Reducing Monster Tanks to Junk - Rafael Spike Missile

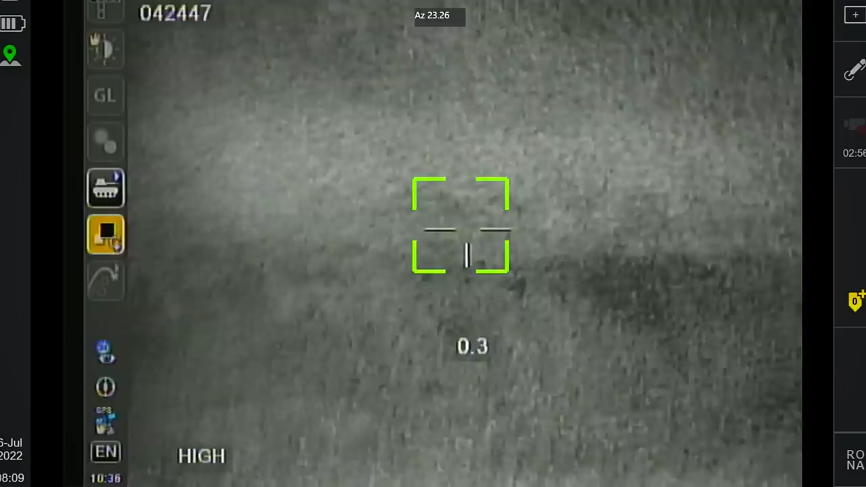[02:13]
Even after launch, the operator can actively track the target or swiftly switch to another, all while the missile ascends to its optimal altitude.
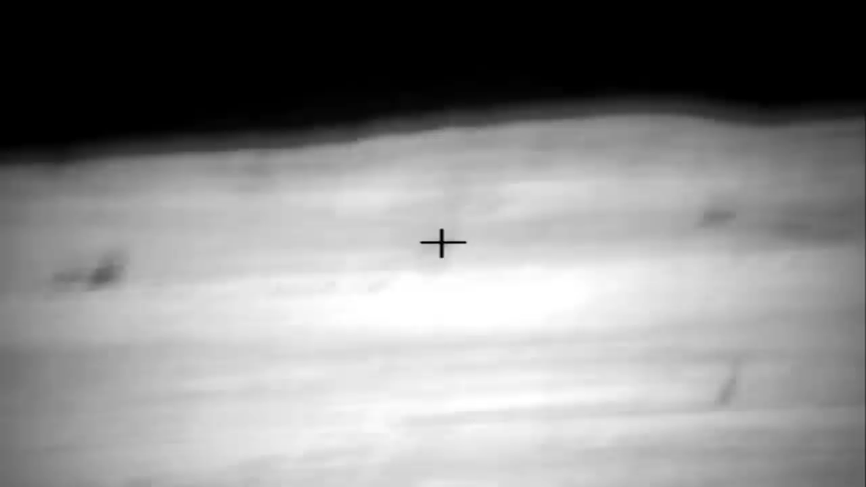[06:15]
The short-range version features an uncooled electro-optical infrared seeker and advanced tracker,
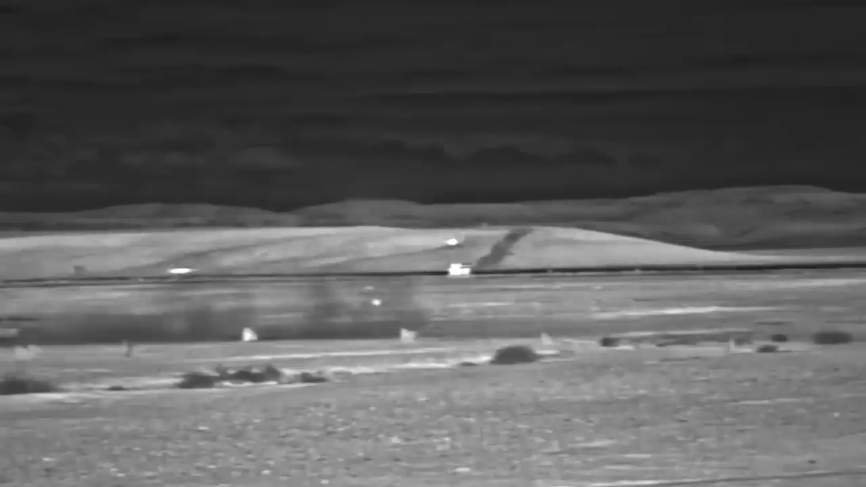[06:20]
as well as a low-cost thermal camera and guidance electronics integrated into the launcher for target acquisition and display. As for warhead options,
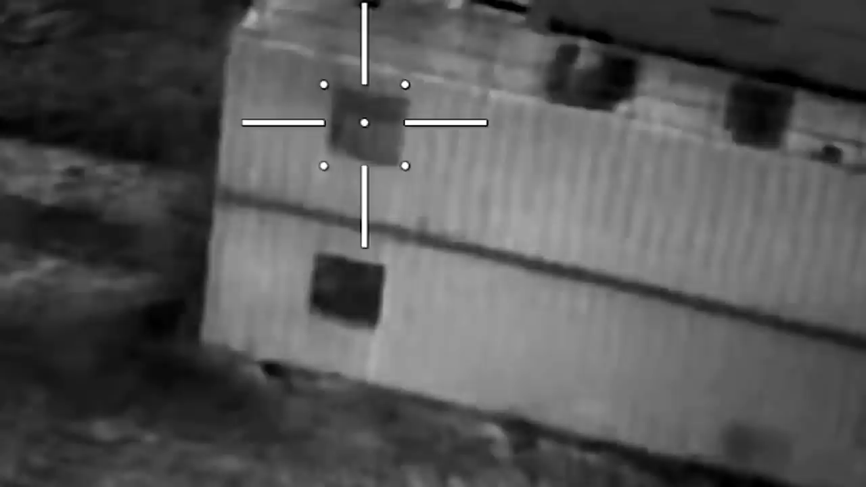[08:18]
the missile had the remarkable ability to receive real-time images during its flight. This invaluable information enables it to precisely lock onto enemy targets.